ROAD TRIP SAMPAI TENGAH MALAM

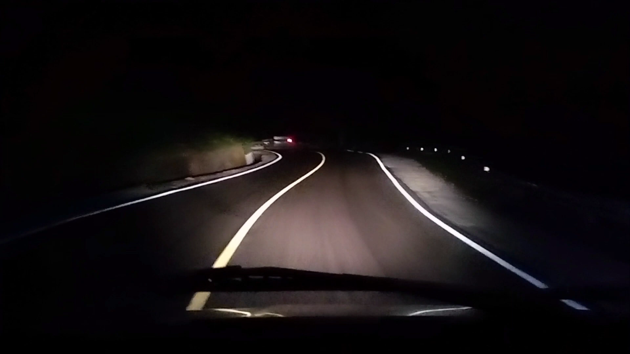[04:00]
ini nah kita udah di gunung pertama dari harap anda Aceh di domparo nih di depan ada satu unit mobil penumpang mobil kia malamnya gak sepi teman-teman sih di jalan gunung karena ini malam selasa ini enggak ada orang harus balik kita berdua nih anak-anak ada berat saya sama
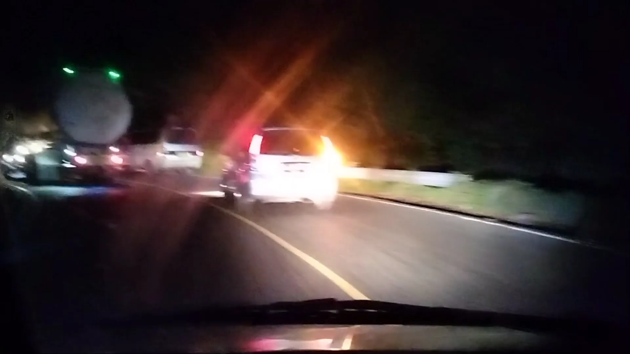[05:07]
nah ada yang besar nih berkemen kita lewatin aja